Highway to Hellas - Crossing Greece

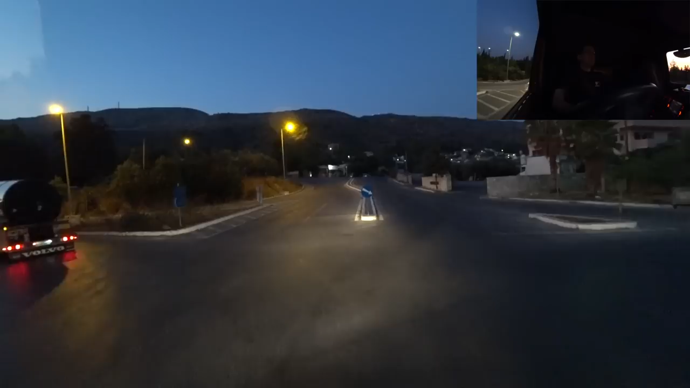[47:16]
At least at this early in the morning, traffic's fairly quiet, so I can just muddle my way through without too much problem.